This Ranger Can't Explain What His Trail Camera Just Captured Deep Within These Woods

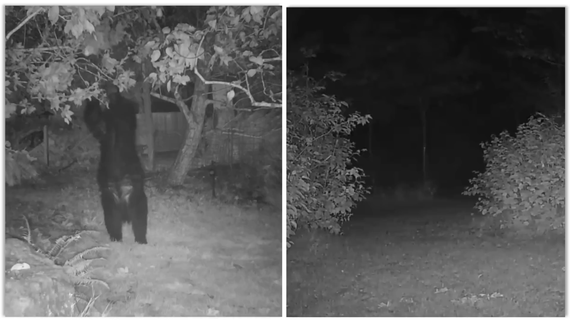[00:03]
A strange light in the distance? An unexpected visitor on your doorstep? Well, today we're venturing into the weird, spooky, and downright mysterious world of trail cam footage.
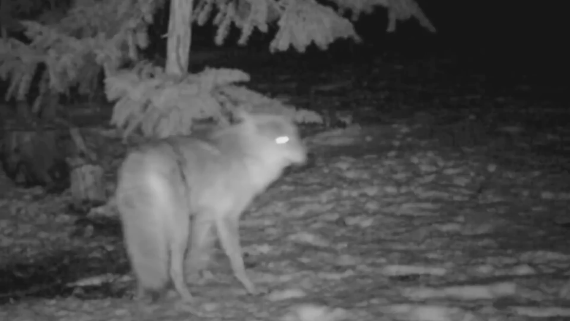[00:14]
So, grab your night vision goggles and get ready for some twists and turns.
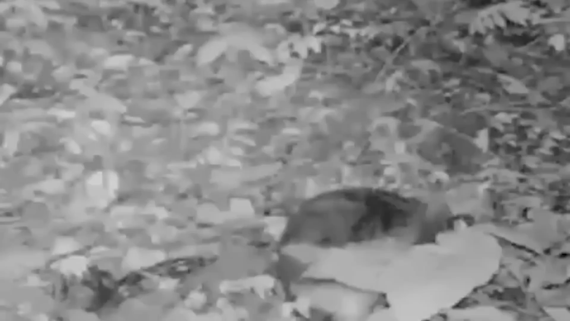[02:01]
In fact, they are so rare that even the experts can't tell you how many of these little guys are out there.
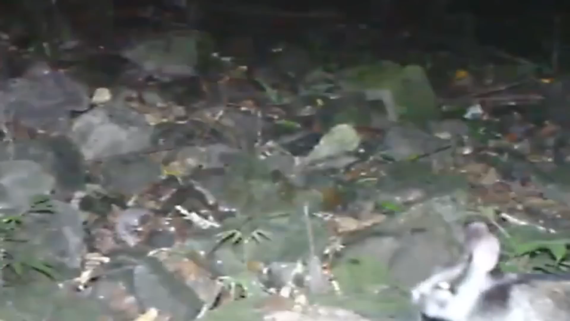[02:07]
So, when a trail camera snaps a pic of one of these ultra-rare bunnies, it's like striking gold.
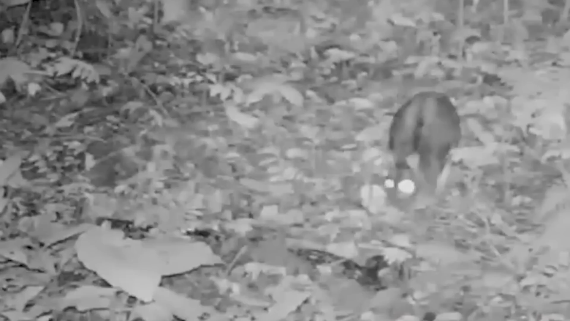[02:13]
Every minute of footage helps the experts unlock the mysteries of this shy rabbit. Thank God for trail cams, right? They aren't just good for hunting, they also are awesome for conversation.
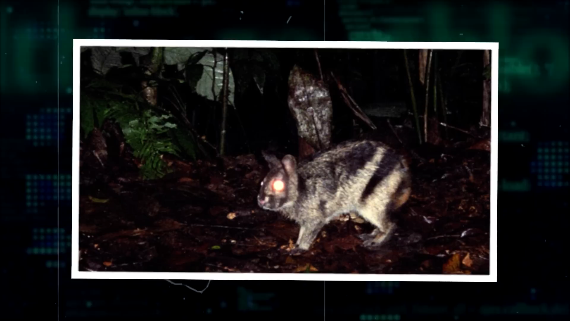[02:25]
Who knew? Evidence of Bigfoot In the wilds of Alberta, we've got a real-life mystery that's got us scratching our heads.
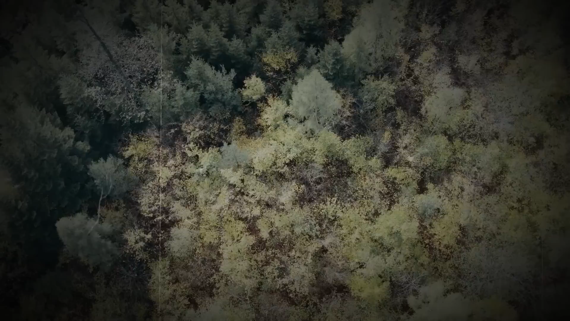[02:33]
Wildlife trail cameras caught glimpses of an unknown, upright, standing creature.
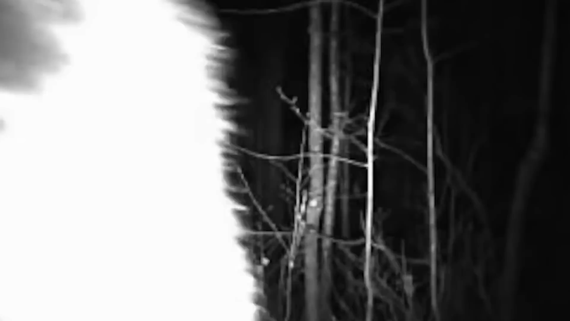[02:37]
Not some blurry mess, but a clear-cut figure that's got our jaws dropping.
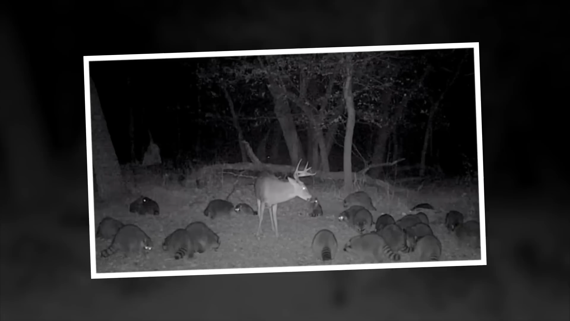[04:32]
Buck vs. Raccoons We've got a wildlife showdown that's straight out of a comedy sketch.
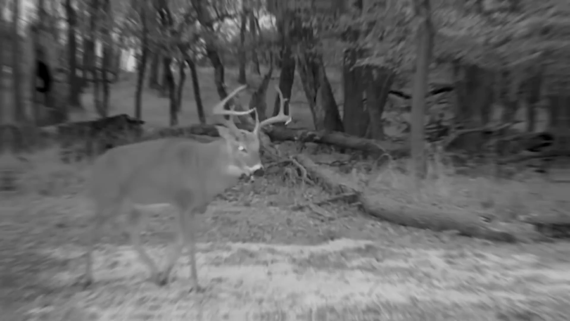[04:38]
Here's a regal eight-point buck, just lounging around and enjoying the serenity of the woods, when suddenly he stumbles upon a squad of chubby raccoons who've
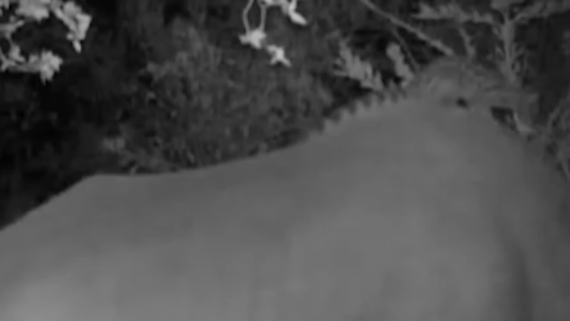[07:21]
The rhino, being the giant tank that it is, seems utterly unimpressed by the gannet's antics. So, what's this tiny mammals deal, you wonder?
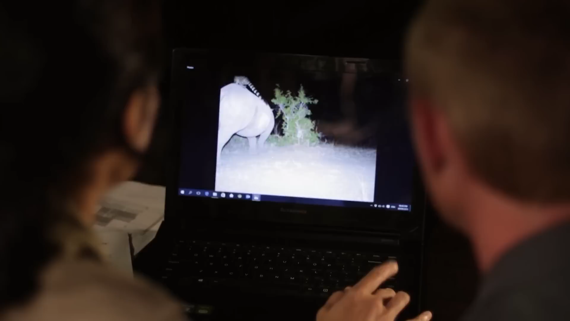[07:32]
Nobody knows for sure, but experts are throwing around some theories. Some reckon the gannet might be using the rhino and the buffalo as its personal uber to move around without breaking a sweat.
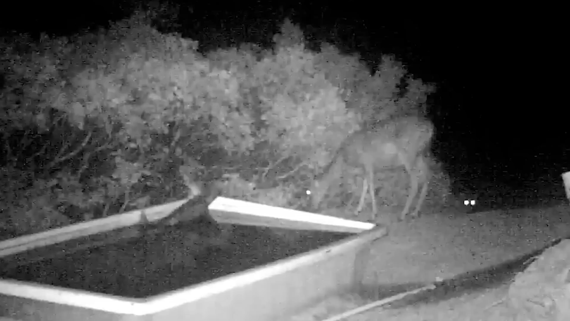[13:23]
This peaceful deer munching away in an open field, blissfully unaware of what's lurking in the shadows.
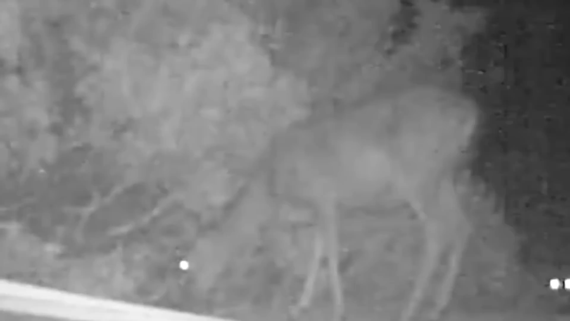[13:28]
And then, out of nowhere, a mountain lion pounces.
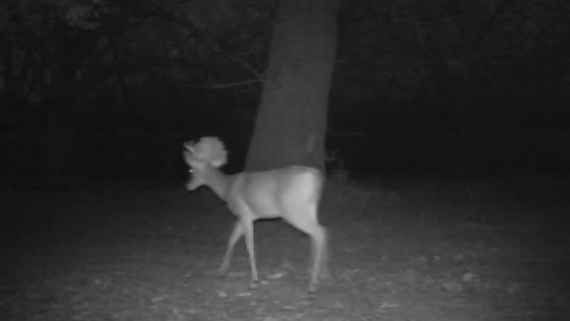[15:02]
But you might have noticed something a bit weird about this critter. That's right, a hog nose that could rival Miss Piggy's. Move aside, Rudolph.
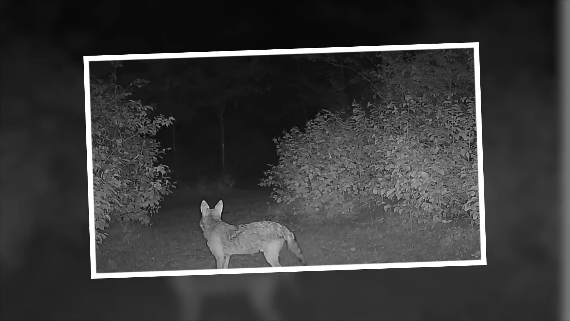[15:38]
Something terrifying. This trail cam footage will send a shiver down your spine. A coyote is minding its own business in the woods when something extra spooky pops up on camera. Yep, if you look closely, you'll see a terrifying pair of glowing eyes illuminating the wilderness. And then just like that, they are gone.
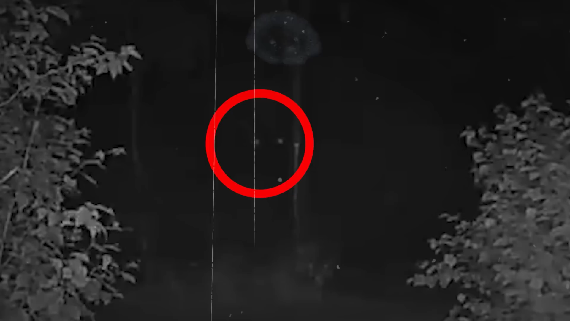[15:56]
We've got to say, these peepers have really got us on the edge of our seats. But who do they belong to?